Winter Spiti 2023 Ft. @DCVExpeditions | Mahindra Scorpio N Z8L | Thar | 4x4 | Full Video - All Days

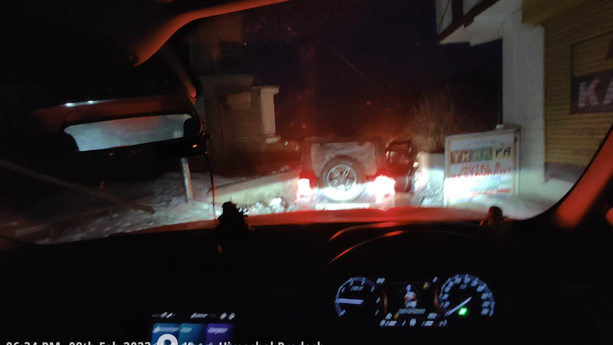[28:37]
थोड़ी देर पहले, लगभग 5-10 मिनट पहले, और अभी हम लोग जा रहे हैं होटल की तरफ। तो गाड़ियां काफी सारी हैं तो इसलिए जाम सा लग गया है। टाइम हो गया है 6:30 और यहाँ पे टेम्परेचर जो दिखा रहा है फिलहाल,